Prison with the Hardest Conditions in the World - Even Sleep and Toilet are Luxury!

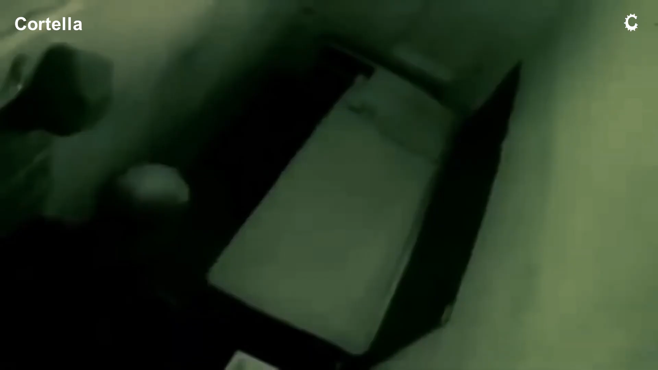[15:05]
These cells are under constant surveillance 24 hours a day,